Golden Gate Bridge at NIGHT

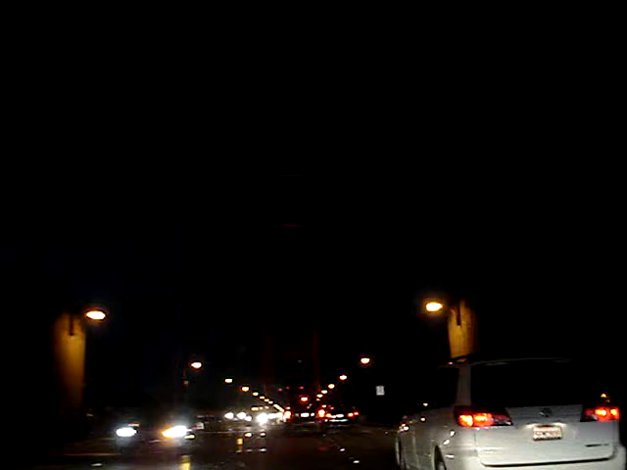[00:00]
This is because we couldn't get a clear picture, so enjoy. We're on the Golden Gate Bridge. Oh, yeah, you're filming it. Oh, cool. Thank yep. you. Golden Gate Bridge. Golden Gate Bridge. Whoop-de-doo. See? Woo, ta-da. There's some water and cars in front of us. Bye.